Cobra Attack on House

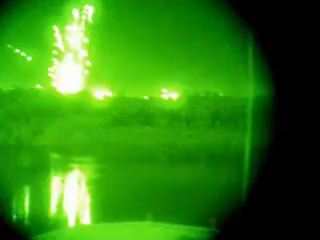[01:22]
Yeah! We got you some bitches!
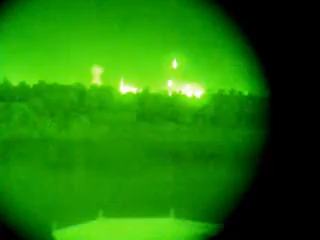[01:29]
Look at that shit! Look at that shit! Yeah! He got them all!